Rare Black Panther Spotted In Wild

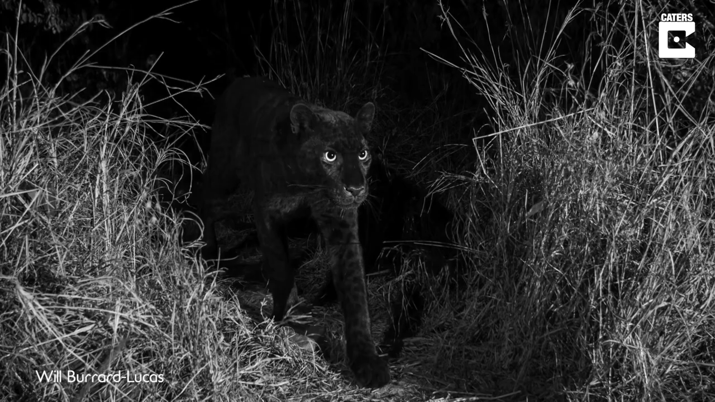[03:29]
I can't believe it really. I think when I started this project I didn't actually think I was going to be able to achieve a shot of a black leopard in Africa but that is exactly what is here on the back of my camera.